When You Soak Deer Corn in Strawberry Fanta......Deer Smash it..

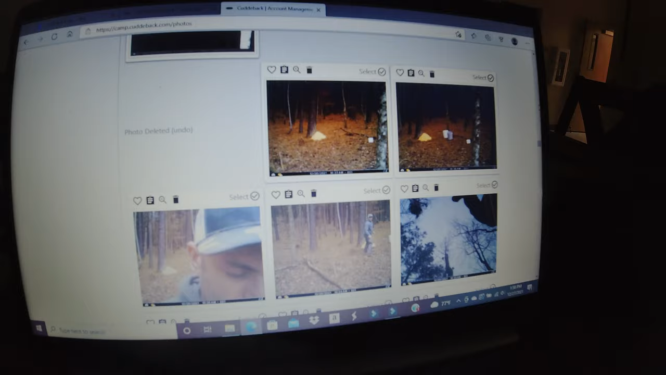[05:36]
And they were in there that night.
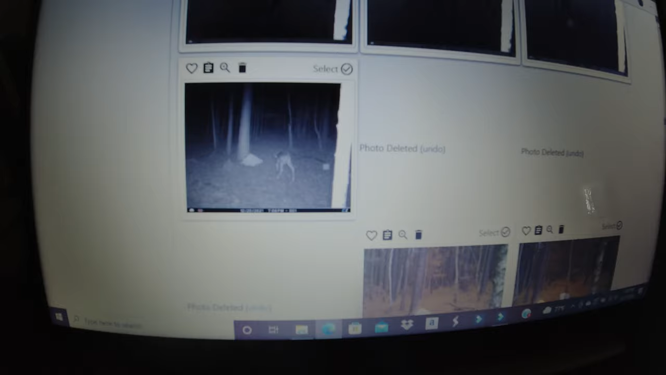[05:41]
I thought they were in there in the daylight that first night. But it's seven o'clock when they found it and there's several deer in there.
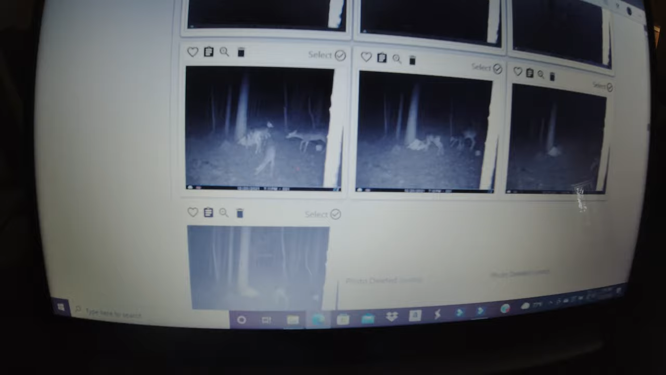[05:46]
Keep in mind, I hadn't had anything bait-wise in here since, since October.
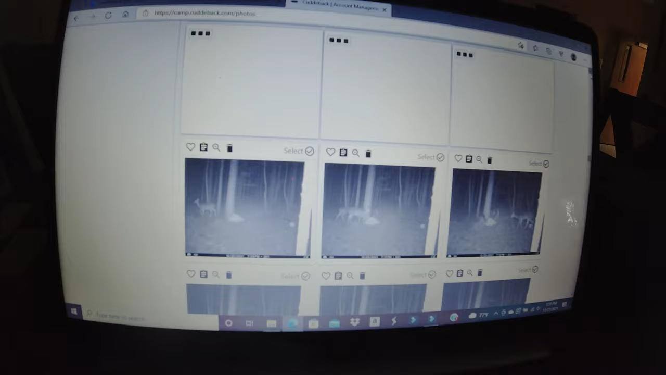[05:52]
So, they weren't conditioned to come in here. That's why I wanted to move this camera from where I did, uh, the Kool-Aid challenge.
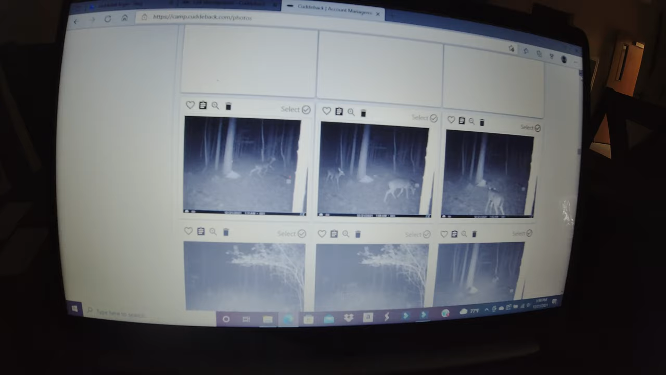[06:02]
So, it would be fair. It's taking a minute for these pictures to upload. Sorry about that. Don't pay attention to that little buck there on the left.
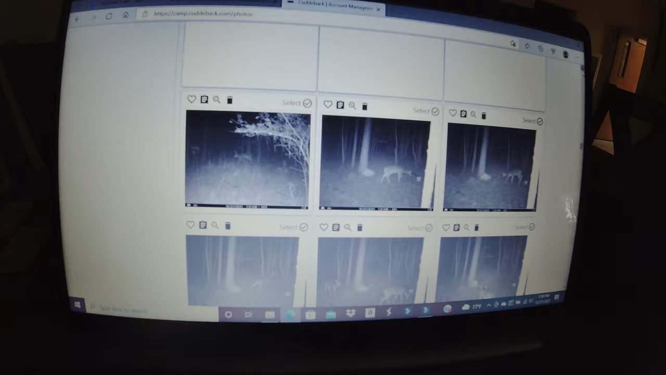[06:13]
That's a mock scrape I have. Elsewhere.
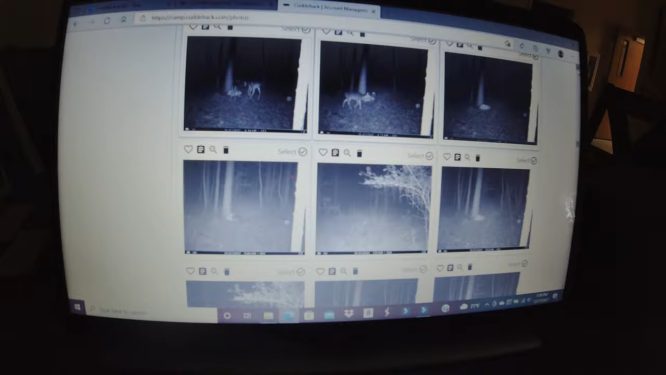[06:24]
Sorry guys, it's taking a while for these pictures to upload. Okay, there you go. There's you a daylight picture right there.
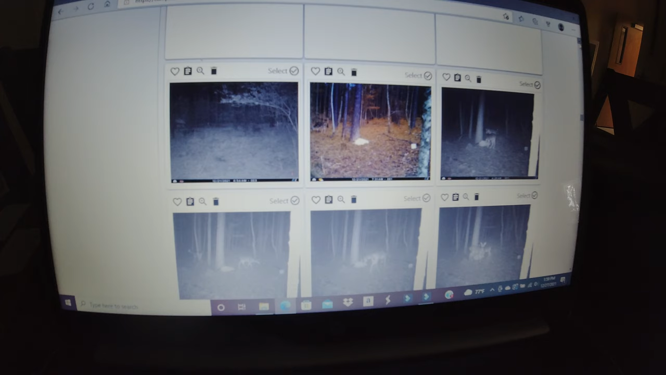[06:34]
The very next day at 7.30 in the morning.
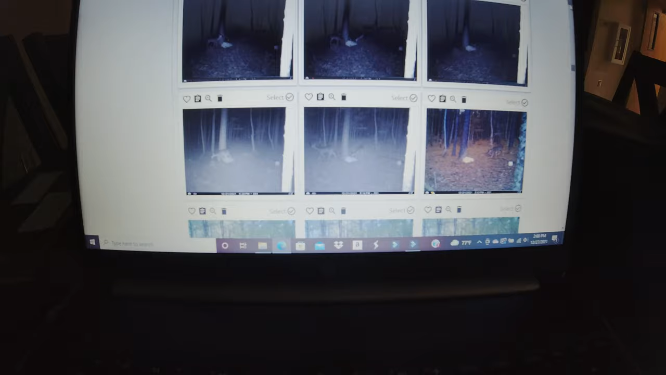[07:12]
There they are, that very evening. Uh, the very next evening at 6 o'clock.
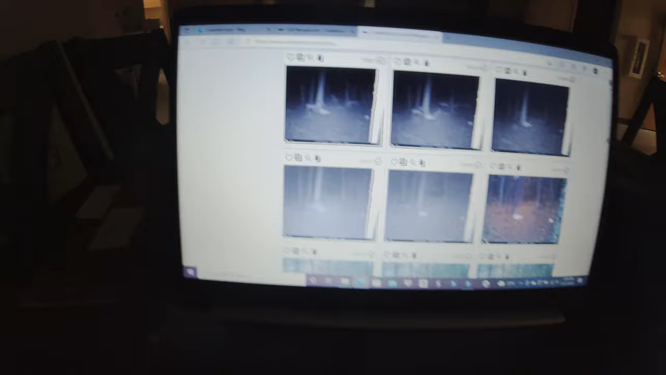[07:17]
Um, I could have went in there and easily killed a deer. But, I decided not to. Alright, so, it's pretty much the same throughout.
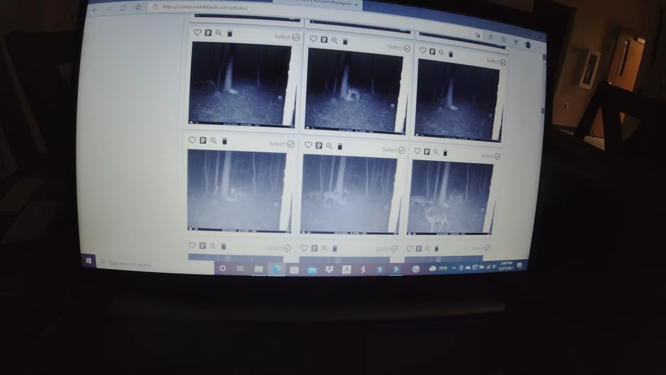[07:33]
And, they finished that corn rare fairly quickly.
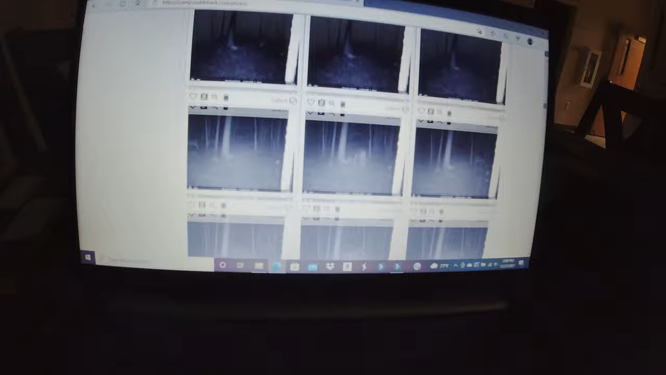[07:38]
And, you can see, it's a lot smaller.
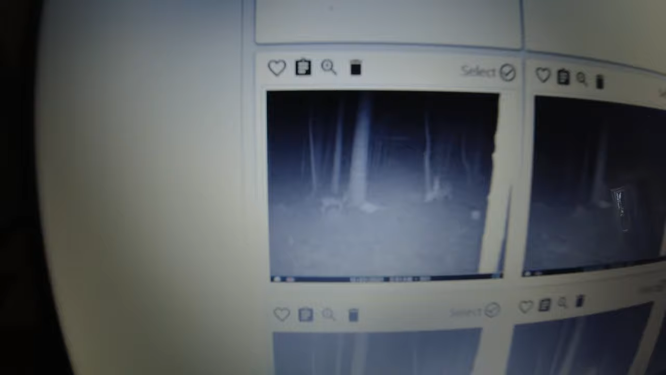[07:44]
And, that's on the 20, uh, only two days later. So.